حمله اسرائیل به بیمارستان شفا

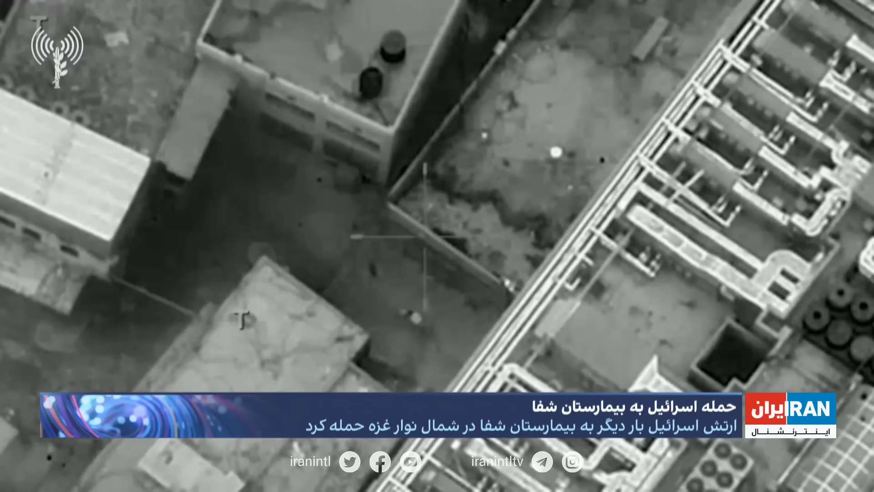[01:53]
و منطقه مجاور به سربازان تیر اندازی میکنند این فیلم همچنین نشان میدهد